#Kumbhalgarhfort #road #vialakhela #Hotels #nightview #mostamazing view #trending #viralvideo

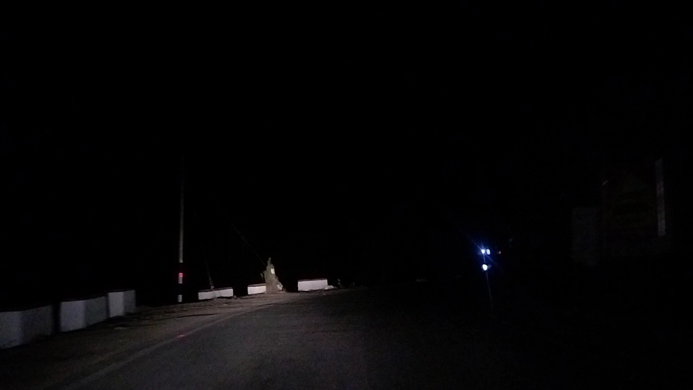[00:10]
دیکھیں سامنے آ چکی ہے ہوتل لاکھالا یہ دیکھیں
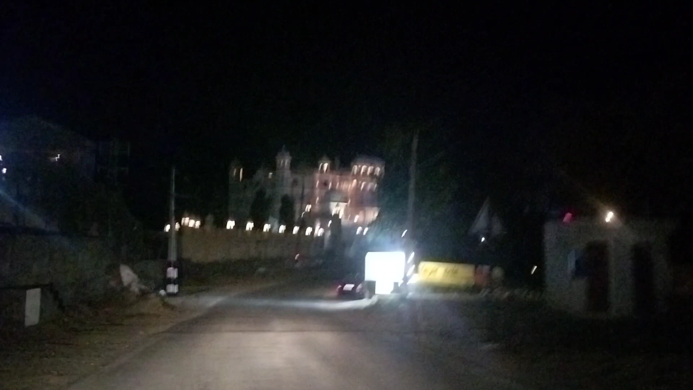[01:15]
یہ بڑی بڑی ہمیلیا ہے کیلو سچتھی ہے یہ سمگنے لگی ہے